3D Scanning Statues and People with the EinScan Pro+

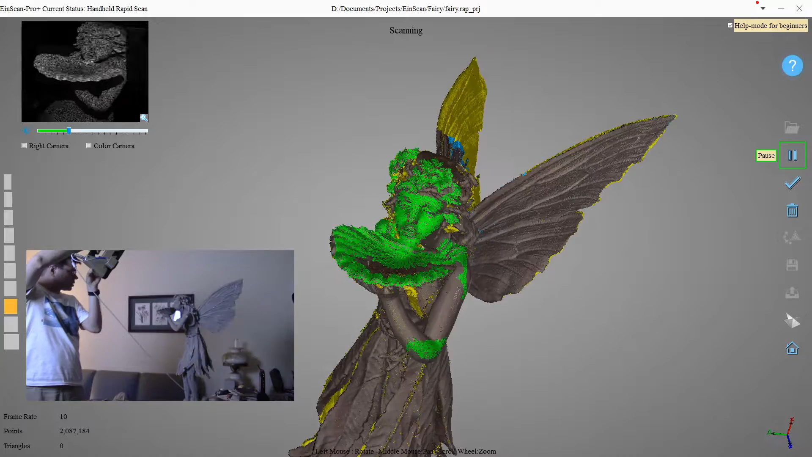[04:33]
Okay. Trying to get some of that wing that's working.
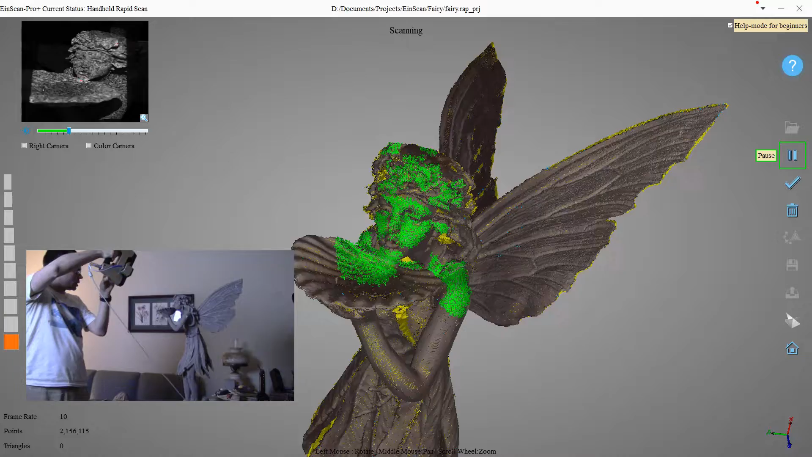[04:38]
And it's just really amazing how fast this is.
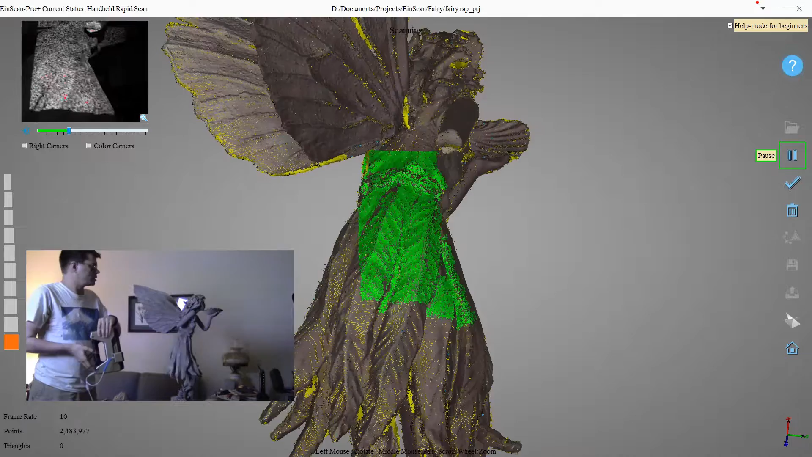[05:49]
Let's try to get the broken part of this arm. There we go.
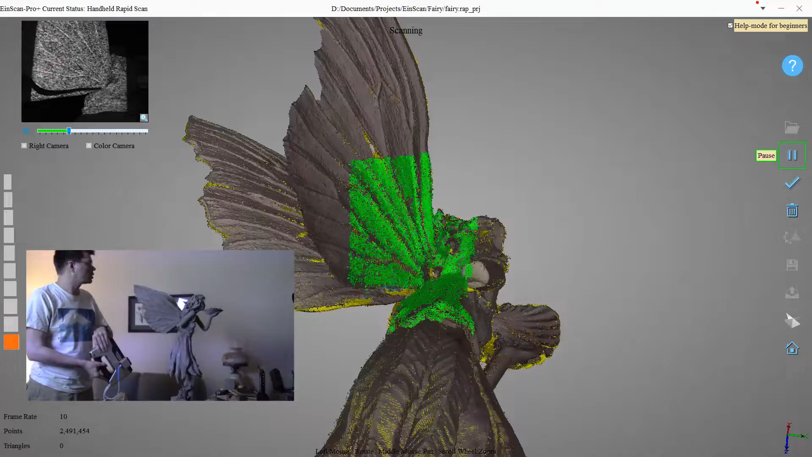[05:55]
Some more of her wing.
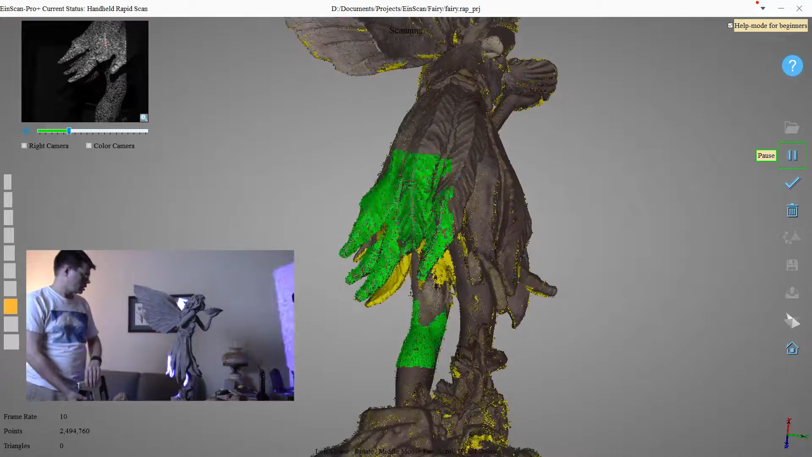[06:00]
Make sure I've got the whole base.
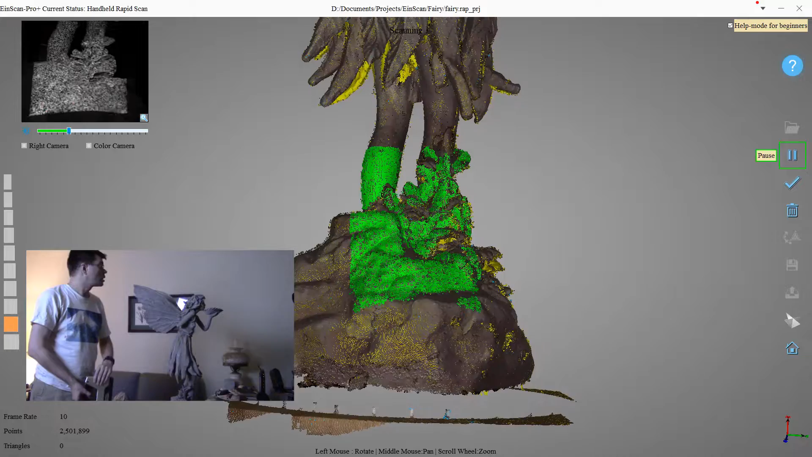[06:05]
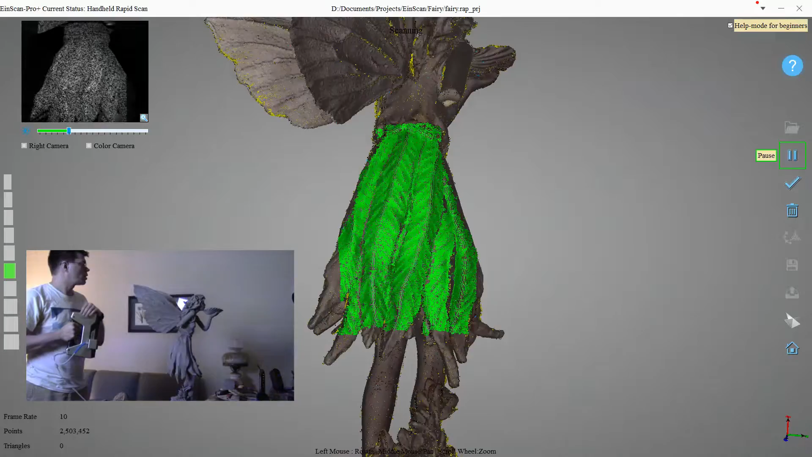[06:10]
And yeah, that's looking pretty good.
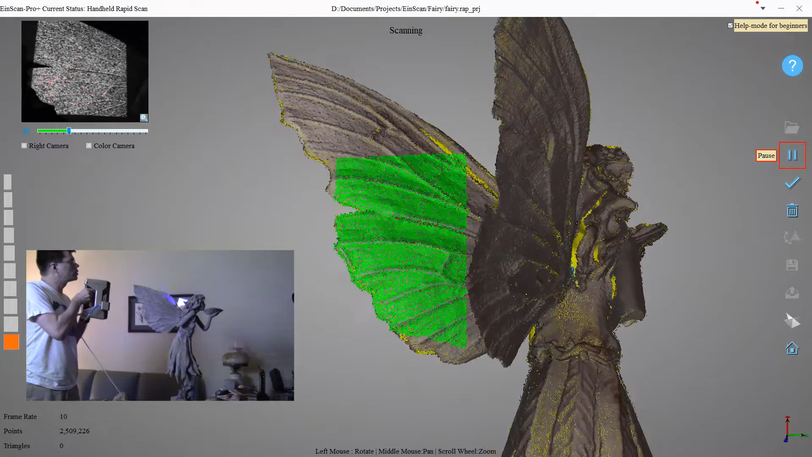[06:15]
Let's turn her a little bit.
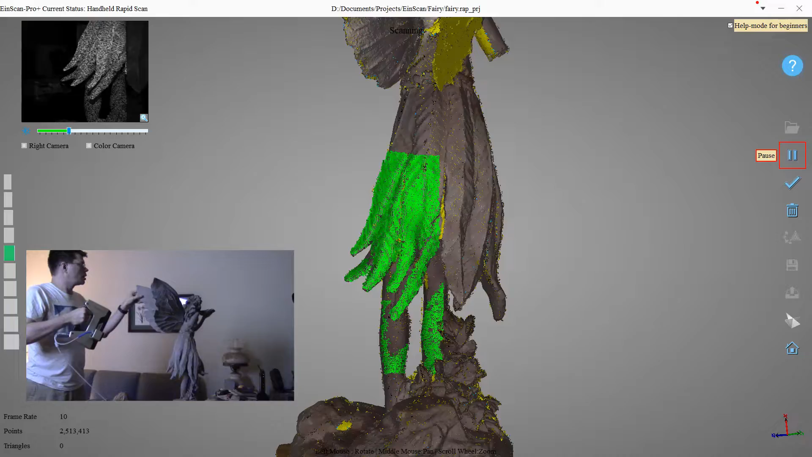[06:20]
Try to get more of this between her wings.
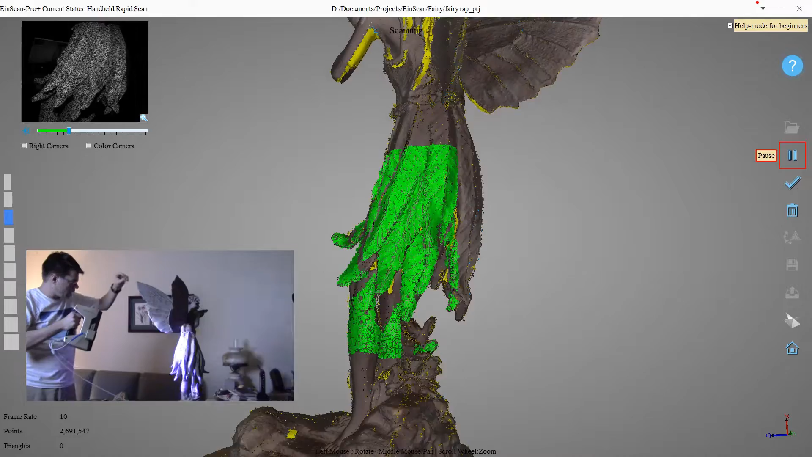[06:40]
I think I see the back of her arm needs it.
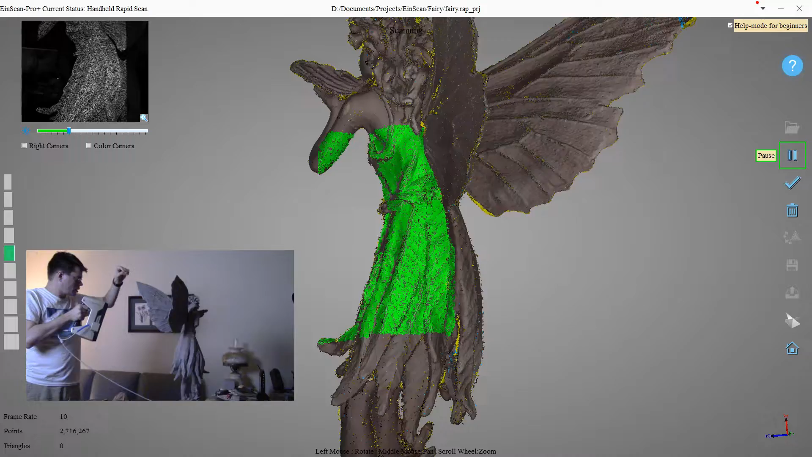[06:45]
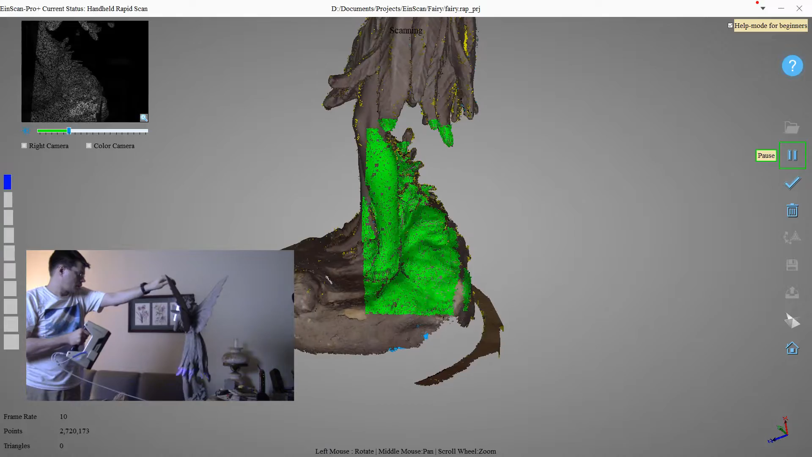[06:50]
Oops. Getting some of the wire in the scan there.
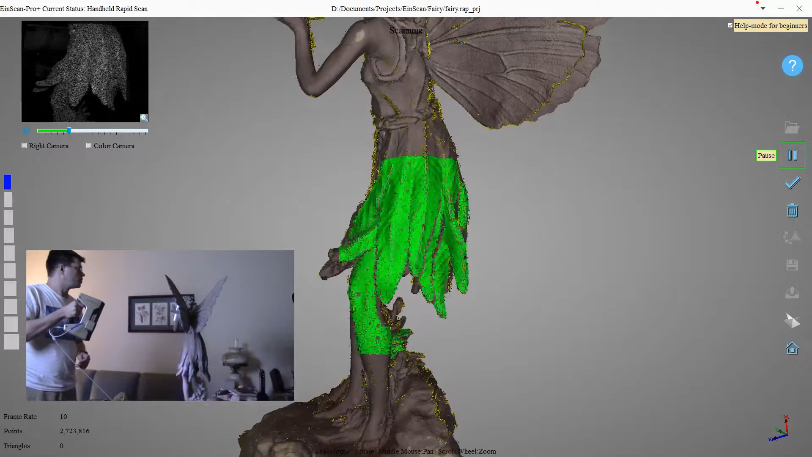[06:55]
Hopefully that's not a problem.
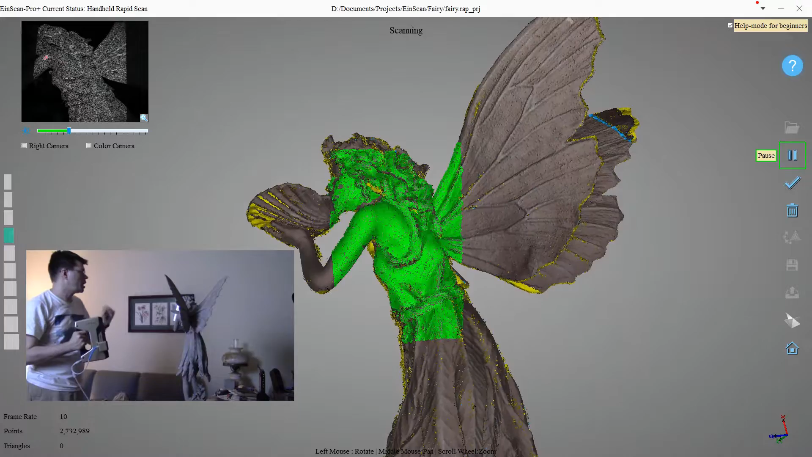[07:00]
I think the bottom of this seashell needs a little bit of attention.
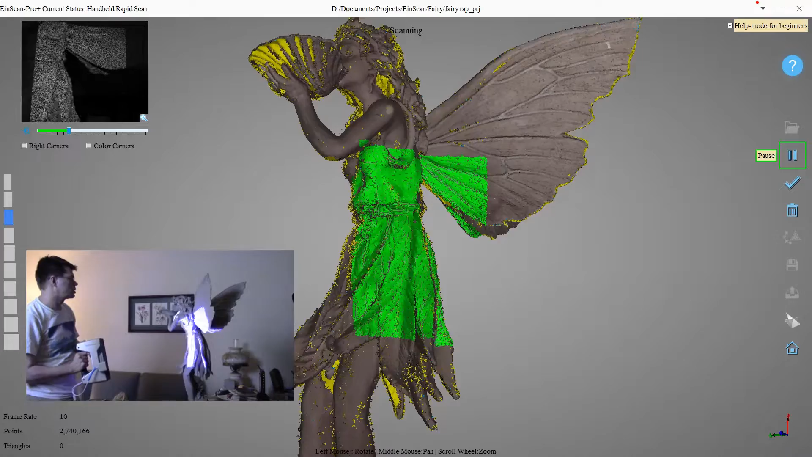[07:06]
So you really want to make sure you get it from all angles.
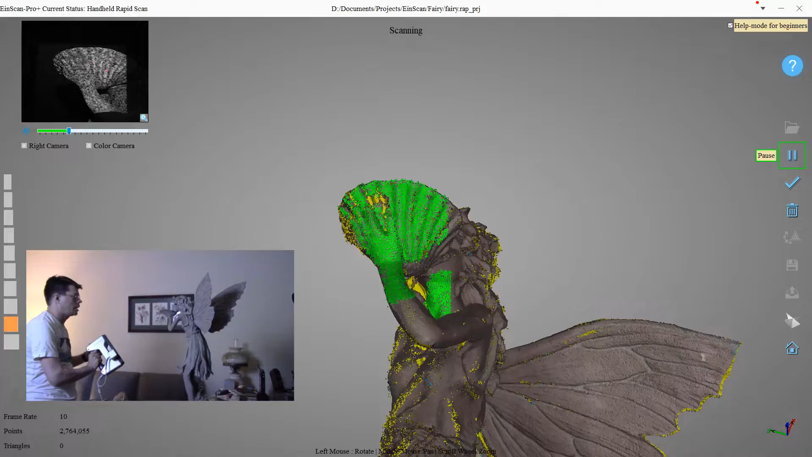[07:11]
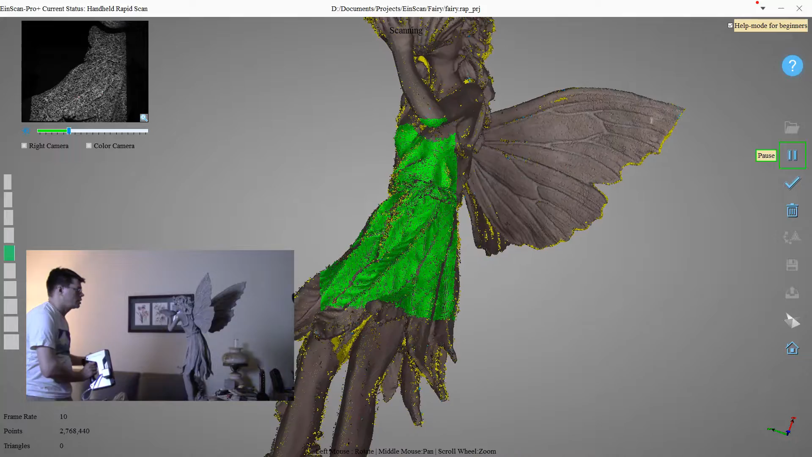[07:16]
Try to keep in the best distance.
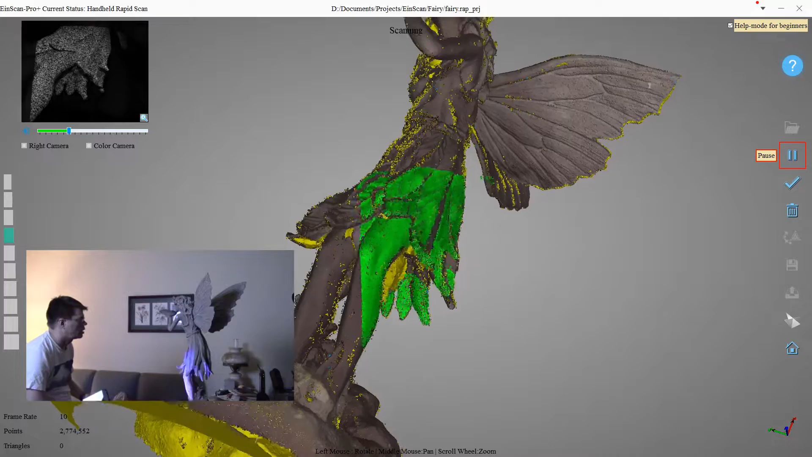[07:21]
I think I see some yellow under here and under that wing.
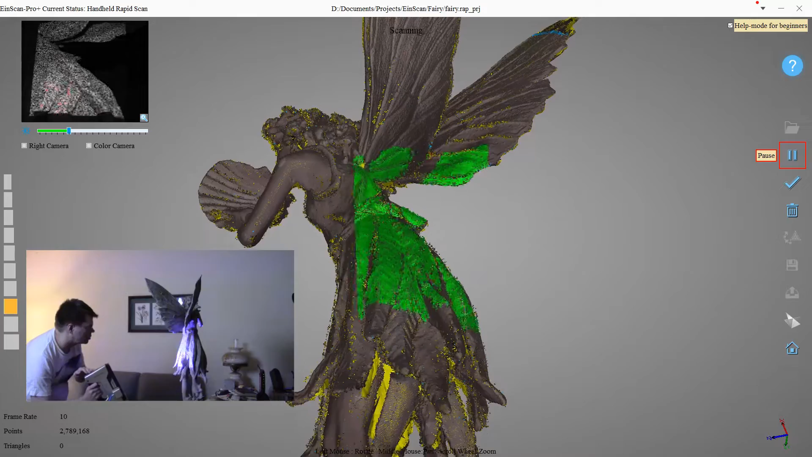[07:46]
Pull down a little bit. A little too close.
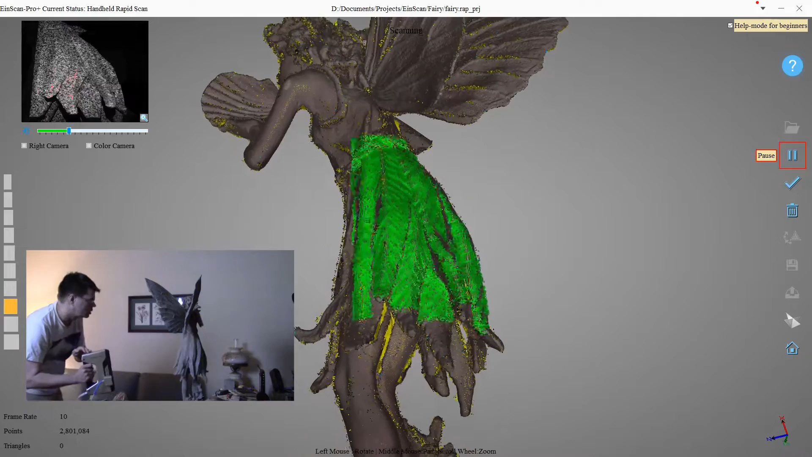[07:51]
Okay. So I think that's all of it. So to stop scanning, I'll just push the button again.
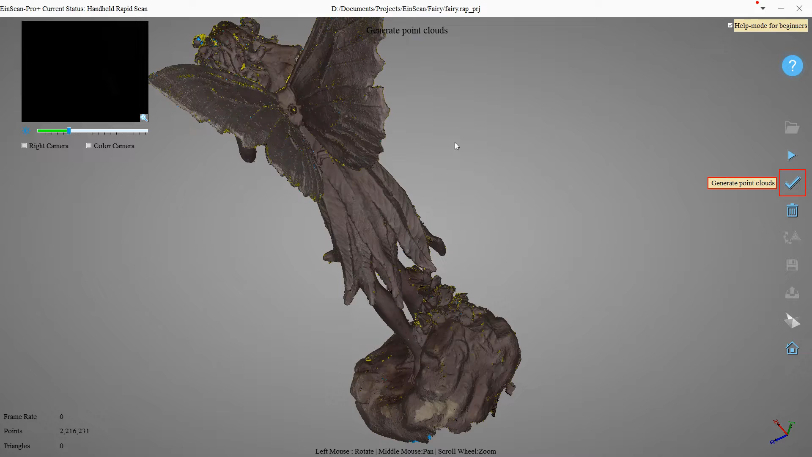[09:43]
And that is to, as it says over here, generate a point cloud. And so that'll fill in some of the areas that have larger holes.
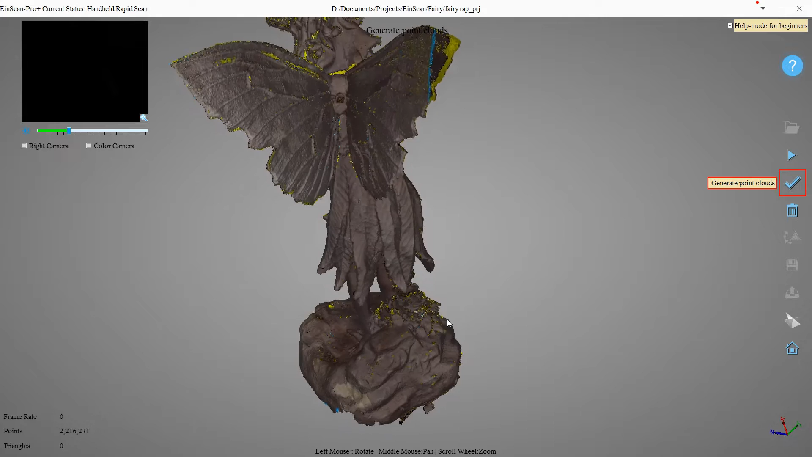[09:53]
Such as up here. And maybe that wing.
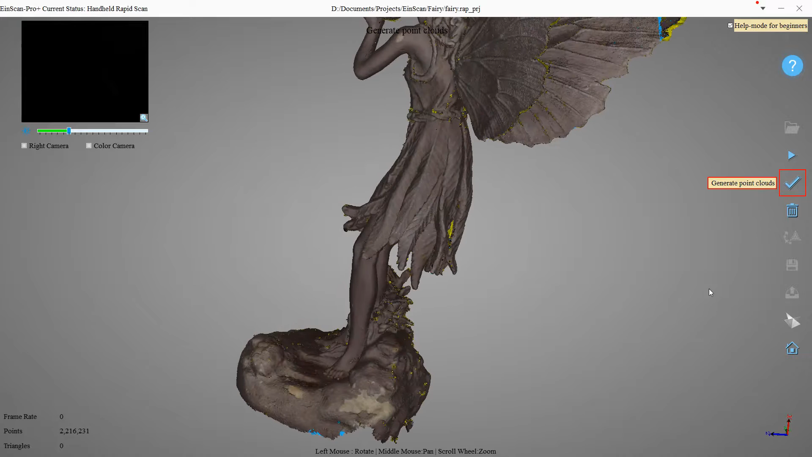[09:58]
And so once that's done, we'll hit this button to create a mesh from it.
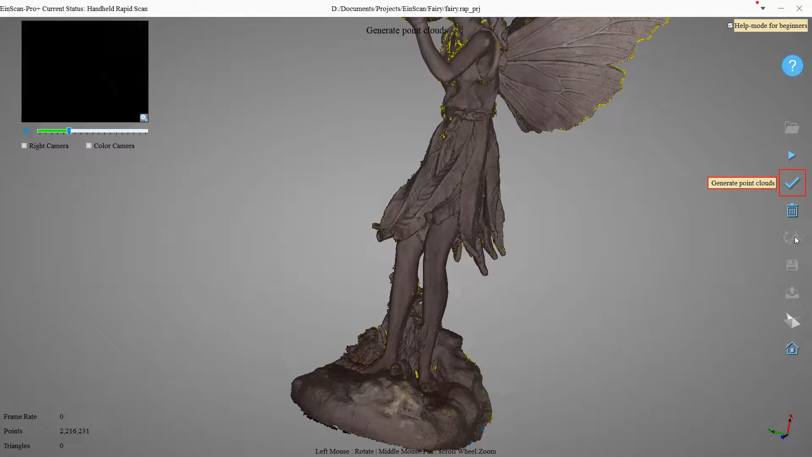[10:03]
And we can create it as watertight or not watertight.